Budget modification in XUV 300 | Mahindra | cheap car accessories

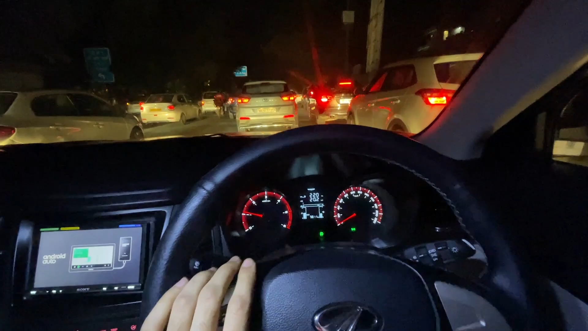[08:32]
The car is running. It's great. It's great. The lights are great.
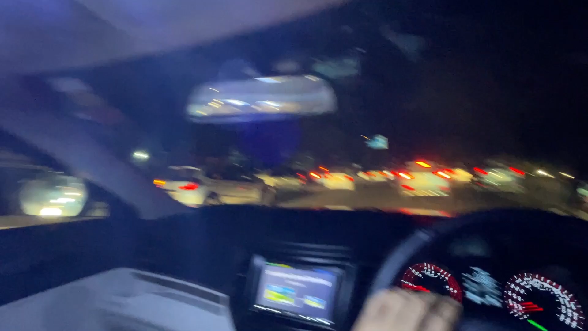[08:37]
The white lights are great. I have only two lights. Now there are so many lights. Look at the seat covers.